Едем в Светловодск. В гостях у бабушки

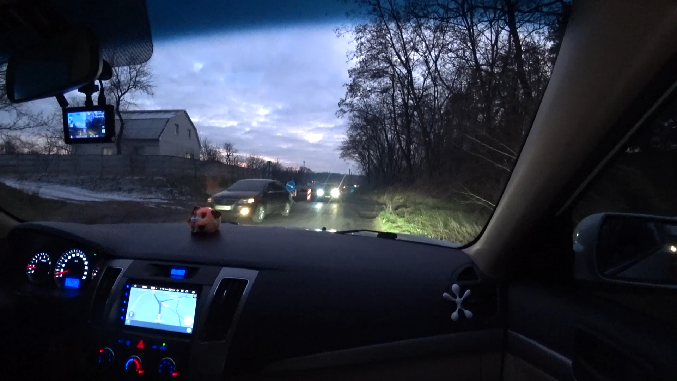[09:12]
Ой, а что там такое большое повезли впереди, ты видишь? Да что-то повезли, да. Ух ты. Это случайно там не бровка, не? Не бордюрку? Позвонила бабушка, сказала, ей надо этот самый.
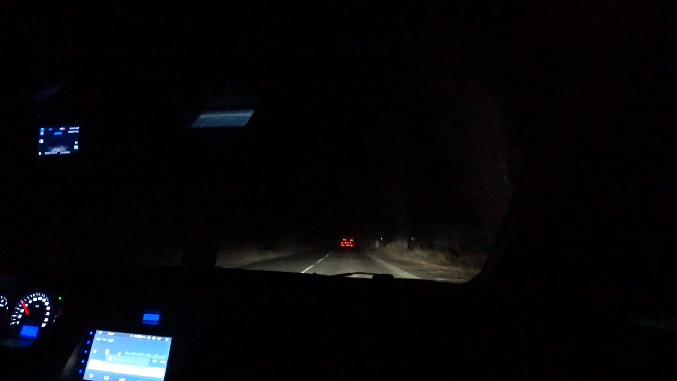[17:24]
передо мной что-то красное и два жёлтых глаза. Только когда ближе подъехали, я поняла, что это фура. Я же испугалась, думаю, что это такое.
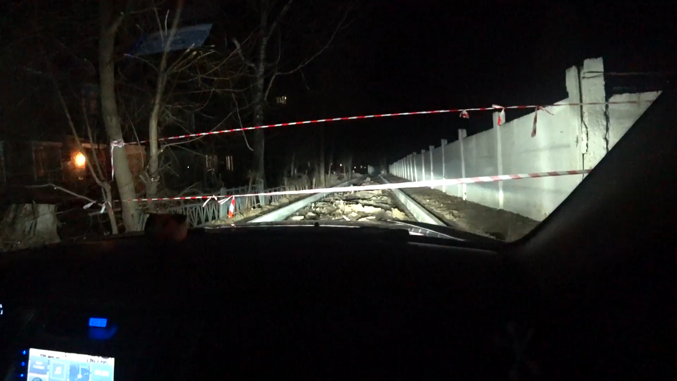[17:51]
Очень мило. Неплохо так, да? Офигеть. 20-30. Все перелопатили. Но, видишь, да, бровки уже поставили. А там плитка стоит оно. Они будут это все плиткой заделывать? Похоже. Было бы неплохо. Круто. Все, бабушки, пока. Все, мам, давай. Бабушка стоит, думает теперь, как обходить его. Так, через подъезд.